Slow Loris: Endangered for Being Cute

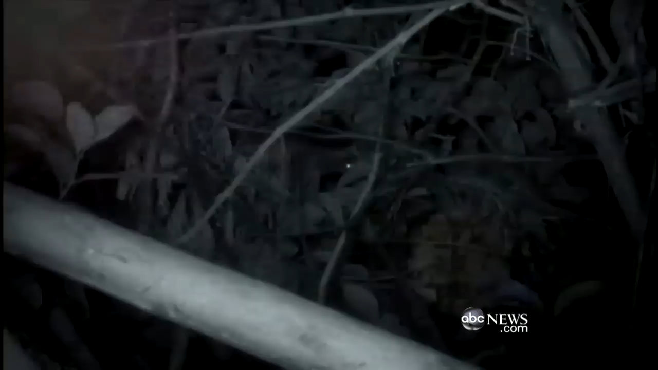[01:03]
It's nocturnal, so it needs big eyes to see in the dark.
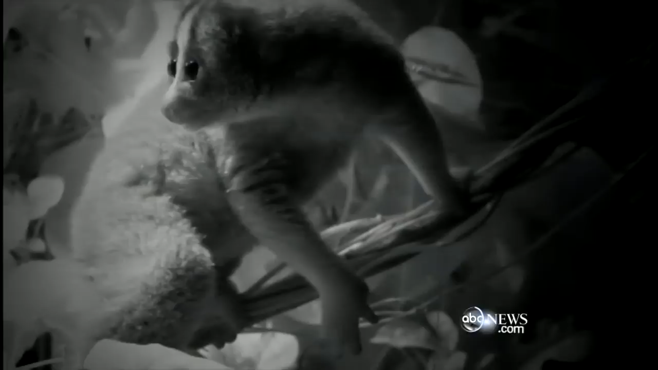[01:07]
And it's shy at the moment. And you don't want me to say that this is a super cute animal, do you?